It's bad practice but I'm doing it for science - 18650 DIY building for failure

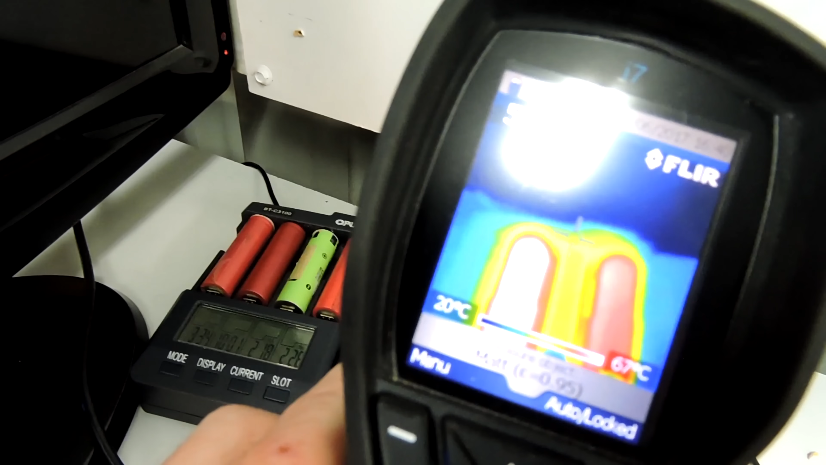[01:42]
On screen: scale top 67°C, scale bottom 20°C
the one beside it we've got two there that are hot we're going to continue testing surely this can't fail while we're waiting let's do a baseload test let's do a baseload test to 4,000 watts commandeer the kitchen
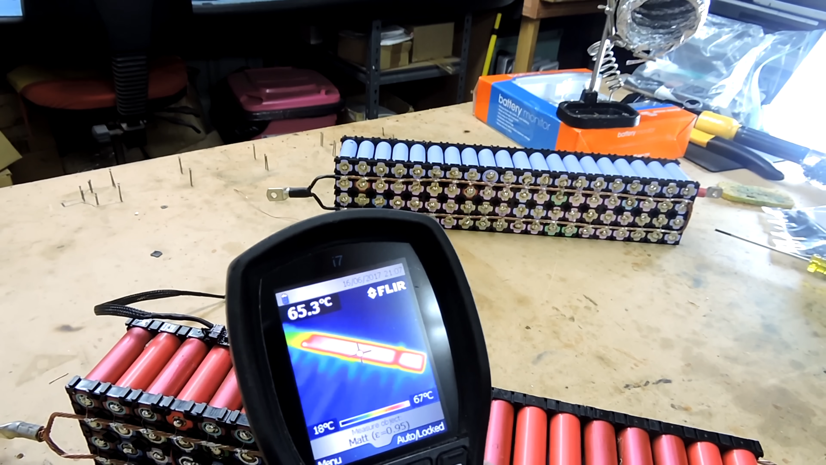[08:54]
On screen: spot 65.3°C, scale top 67°C, scale bottom 18°C
There we are. That's only been on for a few minutes. And already you can see the long one's doing it's job. And trying to get that voltage back down.
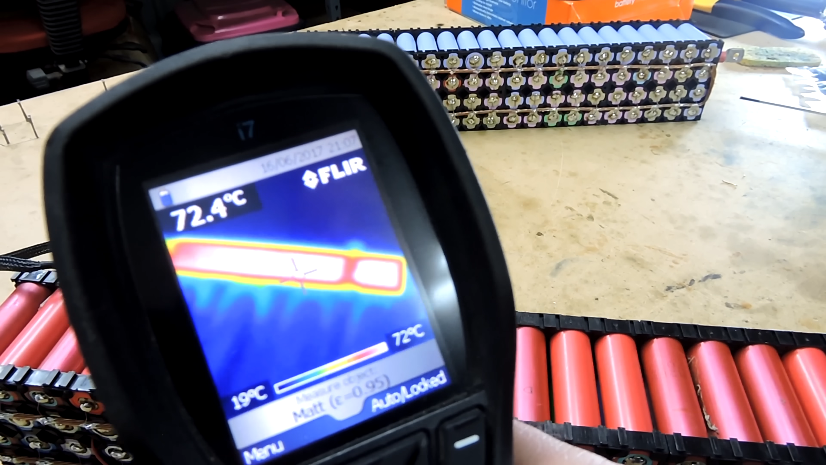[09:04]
On screen: spot 72.4°C, scale top 72°C, scale bottom 19°C
To under 4.1 volts. To speed this process up a little bit.